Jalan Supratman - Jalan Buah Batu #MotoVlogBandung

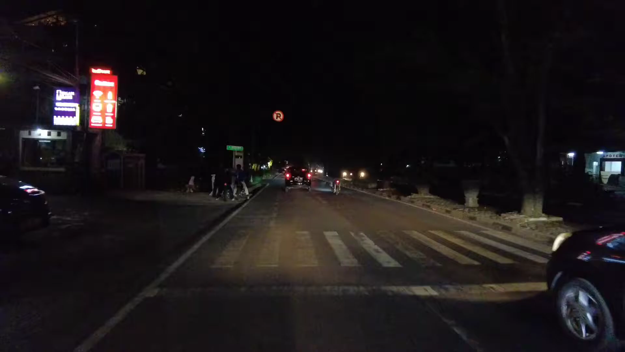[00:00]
hai hai hai hai Hai jalan ikraman
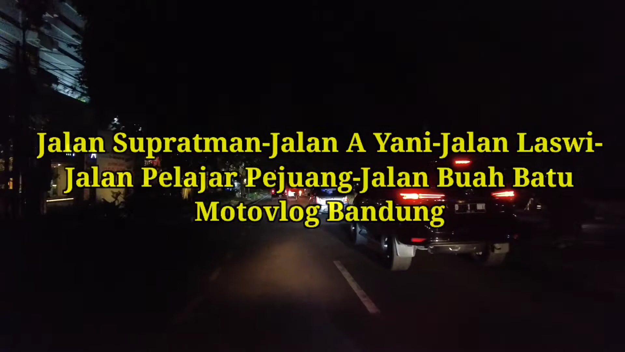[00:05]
batu Allah hari kita mau
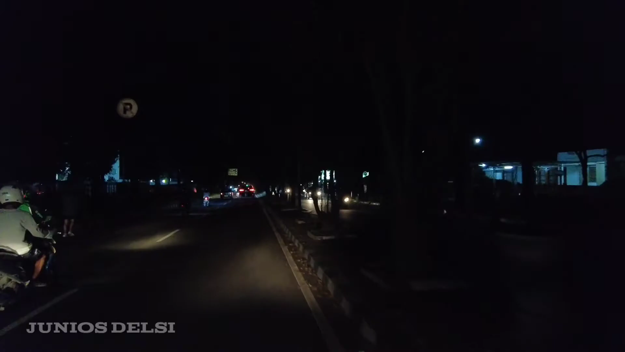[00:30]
katanya sate terenak di Bandung sate padang Hai sebetulnya di Bandung ada dua sabang yang selalu sama dijuang batu kita belok kanan jalan Ciliwung
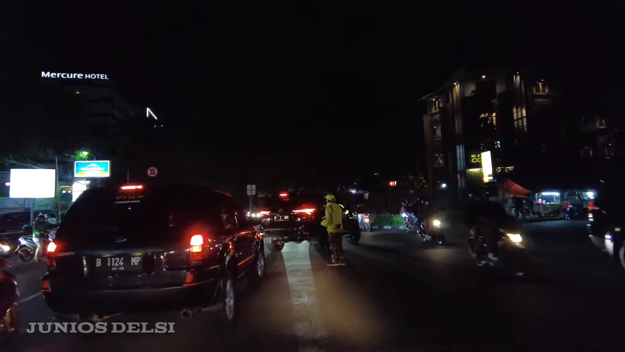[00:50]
kita cari musli yang terbeda kita ikuti bukil 6 ya ini jalan Ciliwung ya
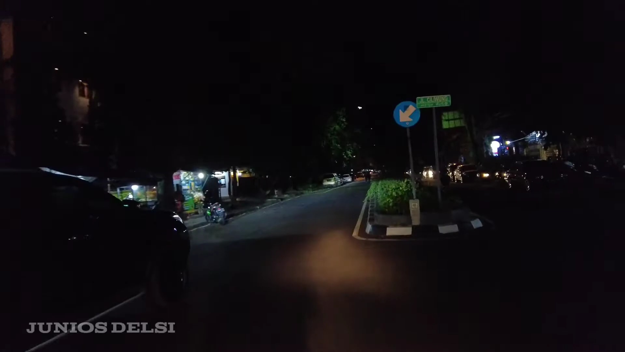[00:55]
yang satu lagi di jalan dagu tegu atasnya
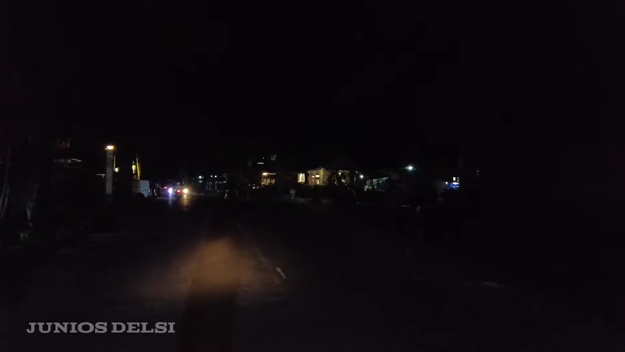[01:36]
Oh ini sempit jalannya ya Sebetulnya tadi di jalan Suprahmad itu lurus saja Nanti ketemu jalan Ahmad Yani ya Tapi kalau di Google Map ini sudah terpendek Kita mencari jalan Ahmad Yani jalan raya utama ya
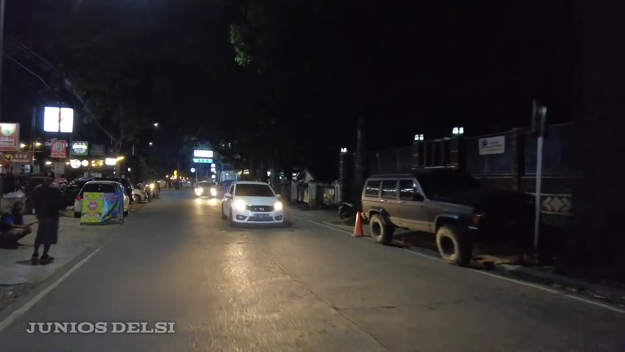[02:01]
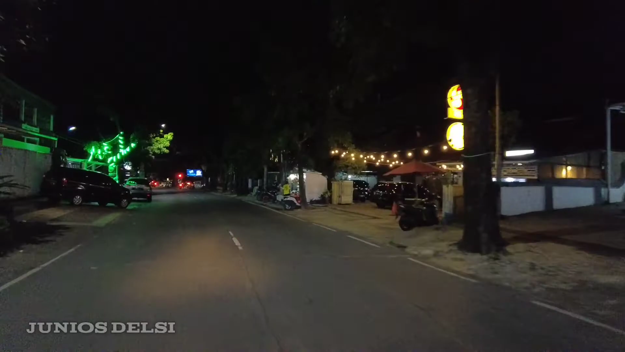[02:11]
Kita lurus
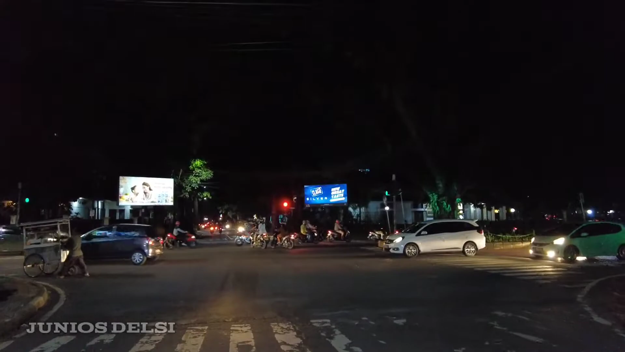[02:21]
Kita masih di jalan Selengawan Tanpa ketemu jalan Ahmad Yani
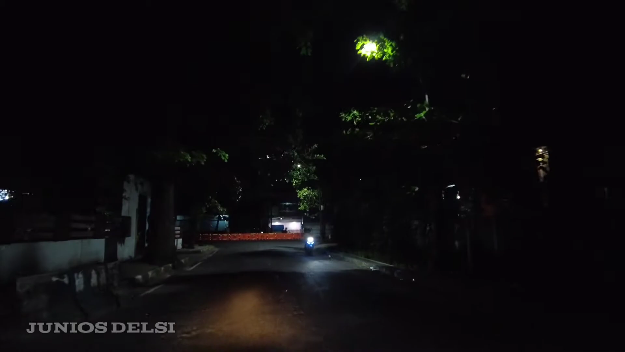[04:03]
Di jalan Ahmad Yani Tapi di Youtube ya Saya cari yang Dan nanti ke kanan ya
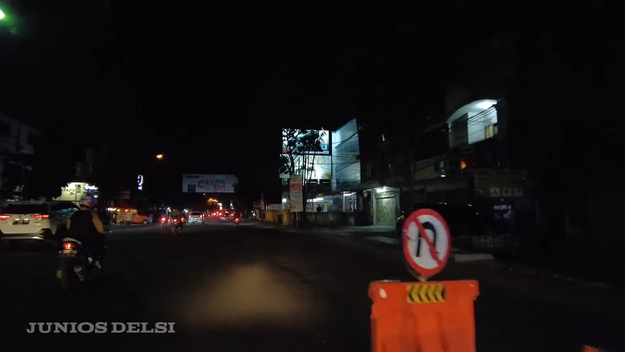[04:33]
Kanan nih Wah Nah ini di depan ada Itu ada simpang Yang motor Masuk ke Nah Kita masuk ke sana Jadi ada Ada simpang Di depan Kita masuk ke Di depan Dan Kita
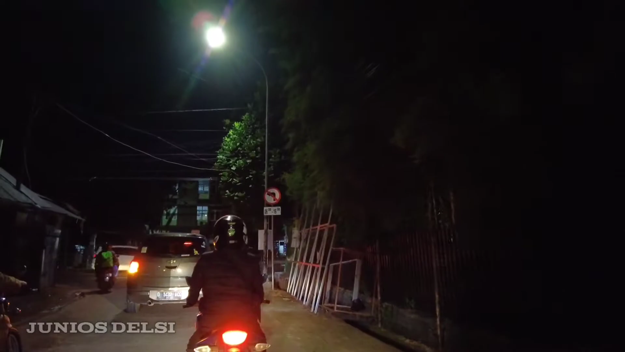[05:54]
ini namanya jalan Jakarta ya jalan Jakarta
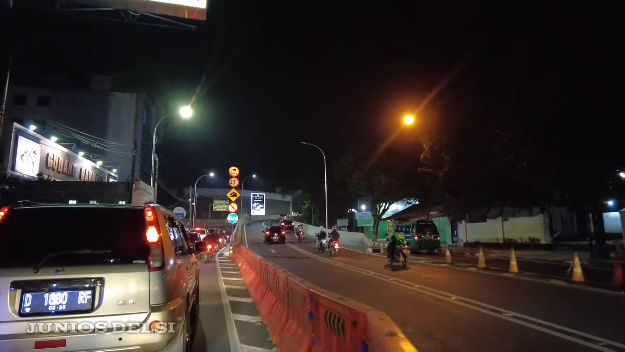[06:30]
ini termasuk jalan layang baru ya
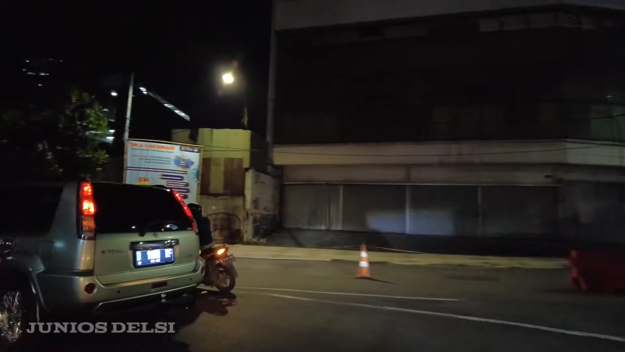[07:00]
ini jalan suka bumi suka bumi jadi ada seksolan sedikit ya kanan ini masih jalan suka bumi
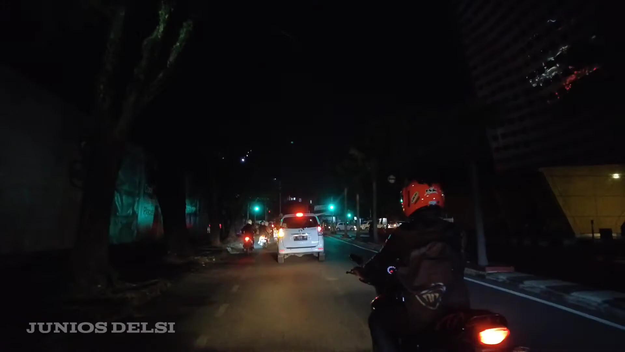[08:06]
arah kiri jalan lasi ini jalan lasi ya wah ini baru mancet padat
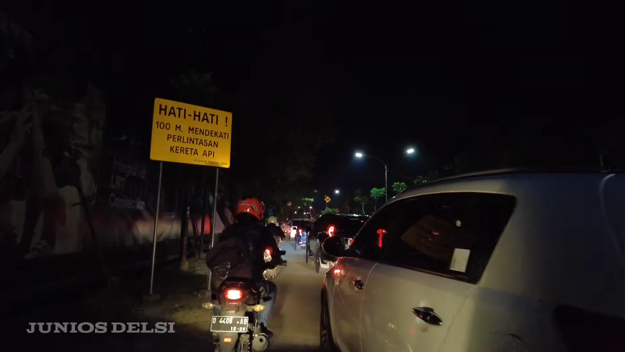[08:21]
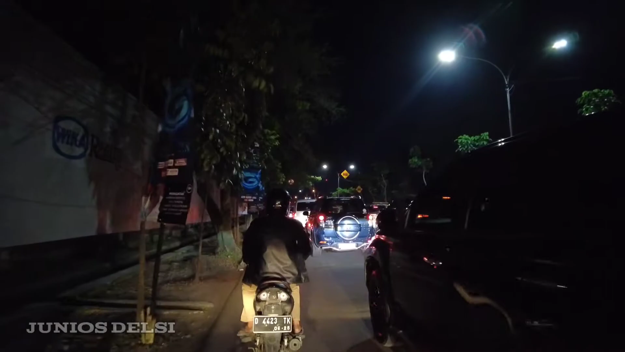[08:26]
nanti kita pada arah kanan ini kayaknya memang bengkulan
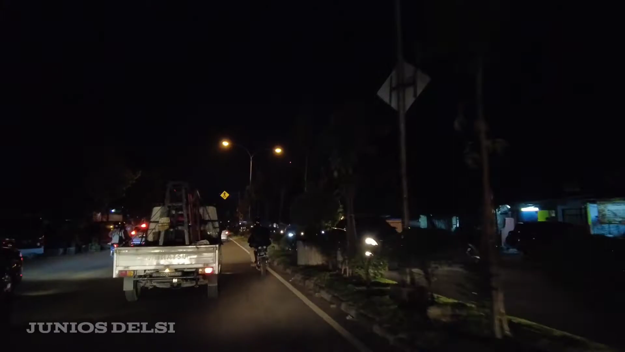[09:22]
sampai ke kanan iya ini masih jalan lasi ya kita tetap di jalan lasi sampai ketemu jalan buah batu ikuti lurus ya ikuti jalan lasi lurus
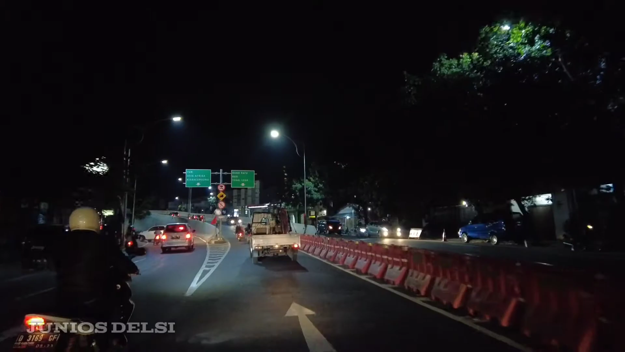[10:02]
boleh kita naik ini boleh kita naik apa namanya jalan layang lasi ini jalan layang yang lasi ya ini
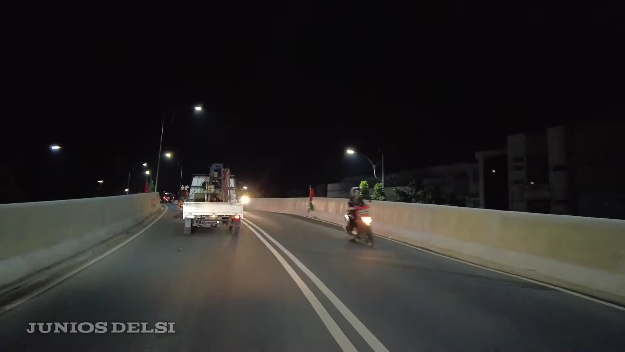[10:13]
cukup lagi juga ya jalan layang lasi ini ya ini pernah kita dipertiga ini ya jalan layang